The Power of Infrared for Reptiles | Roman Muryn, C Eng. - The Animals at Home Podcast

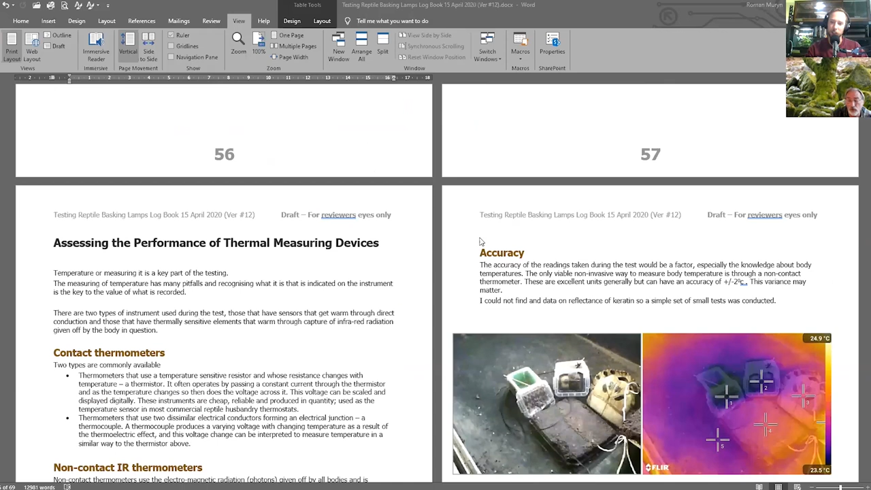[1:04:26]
On screen: scale top 24.9°C, scale bottom 23.5°C
Yeah, yeah. Because this looks like a fantastic document. Yeah. There you go. Here, an infrared picture of being illuminated by the same lamp, and seeing how the different… That's an add a skin, and that's a scoot, and that's a shell, and just measuring what temperatures I'm getting, but measuring them with three different infrared or temperature sensors.
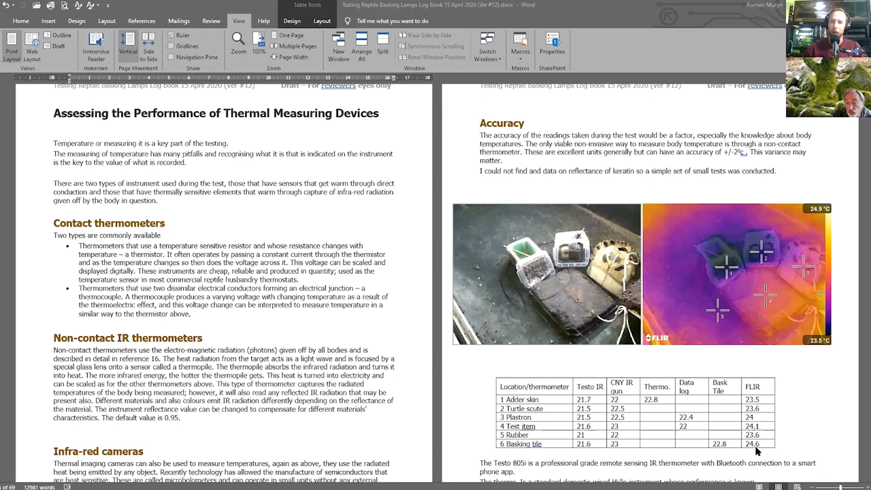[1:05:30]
So, you just kind of calibrate it in your head that way. I calibrate it in my head, but also, you can calibrate it by adjusting the reflectance on the camera. Right. Okay.